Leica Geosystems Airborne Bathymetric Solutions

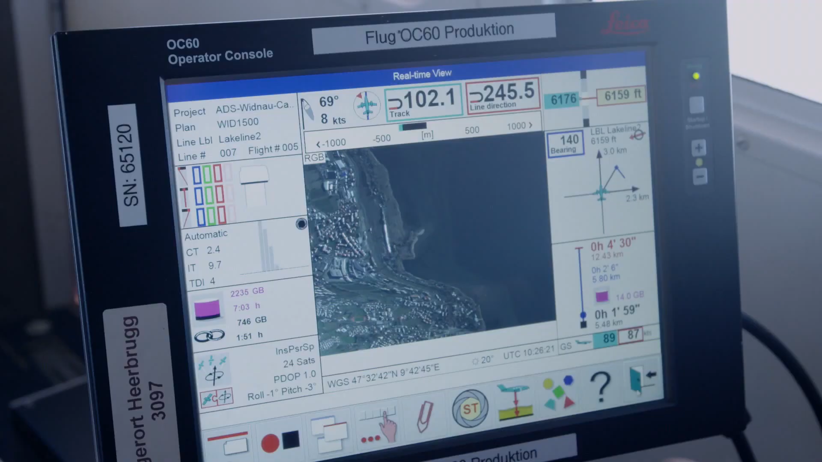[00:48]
Airborne bathymetry is an efficient method for surveying even in hazardous areas and turbid waters.
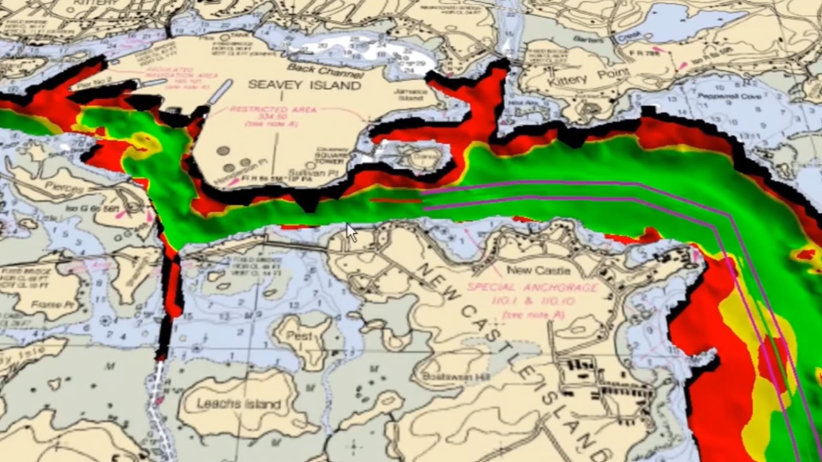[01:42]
A wide variety of geospatial
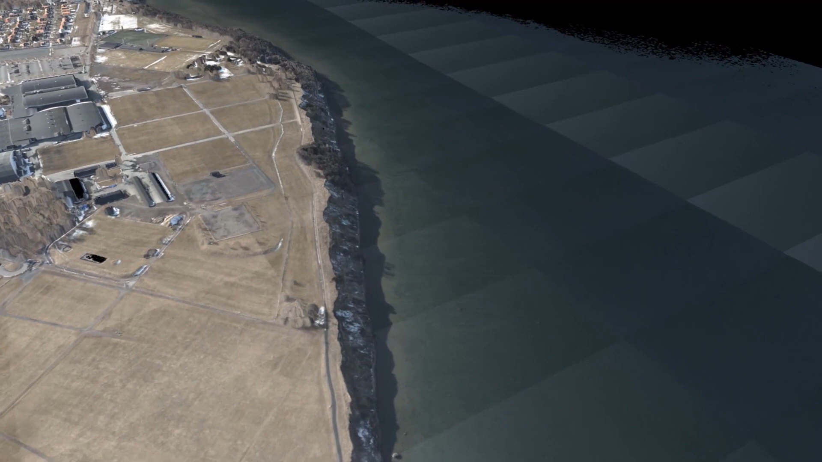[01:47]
products are delivered such as digital surface and terrain models,
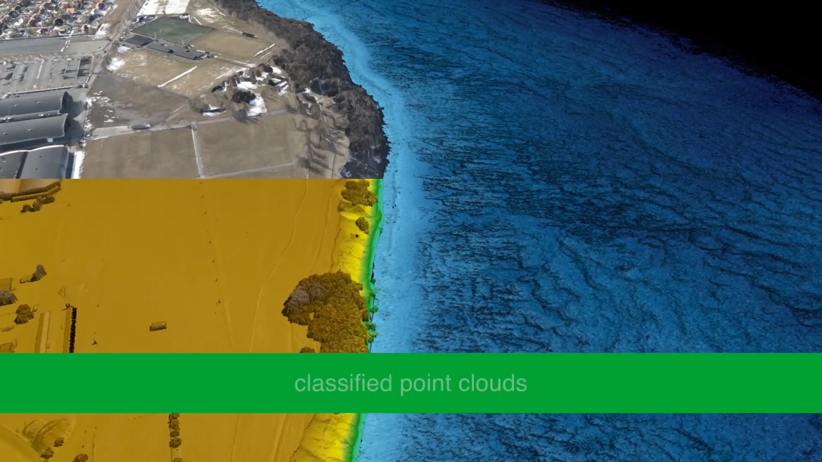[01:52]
classified point clouds, orthophotomosaics and extracted GIS layers.